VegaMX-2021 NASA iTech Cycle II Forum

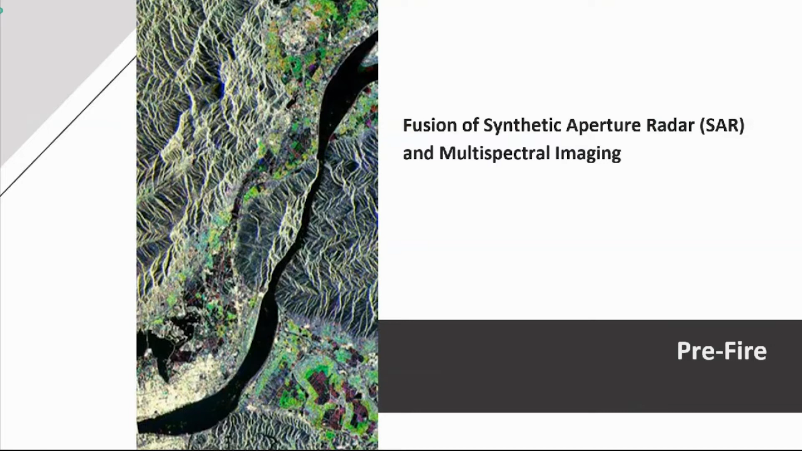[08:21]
SAR, and multi-spectral imagery to measure biomass, soil moisture, and fuel moisture. This is exciting because even a year ago SAR data was not commercially viable, but now we have the ability to use and fuse this data to quickly create a picture of the entire landscape, not just 2,000 isolated points throughout the United States. Through a constellation of commercial satellites and existing NASA and NOAA satellites,